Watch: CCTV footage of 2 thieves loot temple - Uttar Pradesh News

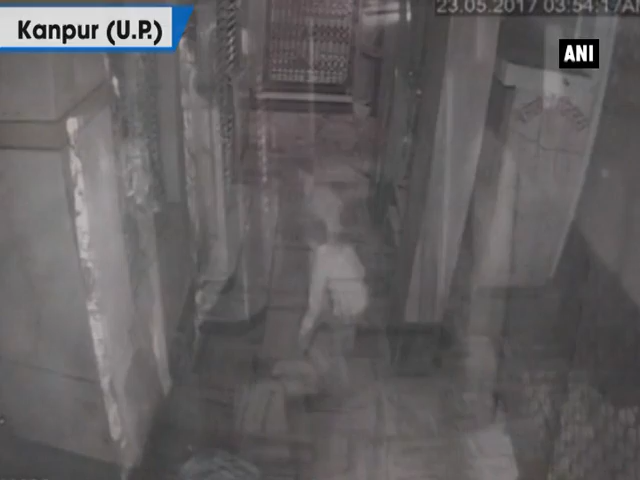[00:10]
A CCTV footage has surfaced from Kanpur's Janglidevi Temple in which two people can be seen robbing the temple. The miscreants broke all their religious sentiments and robbed the temple.
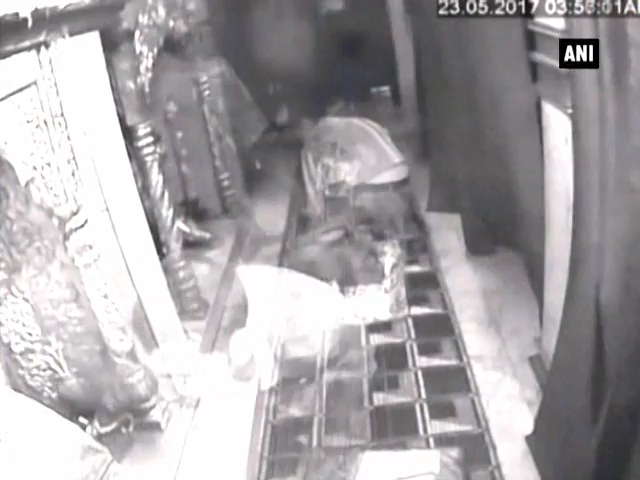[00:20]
Janglidevi Temple is a renowned temple in Kanpur and thousands of devotees every day come to take the blessings of the Goddess.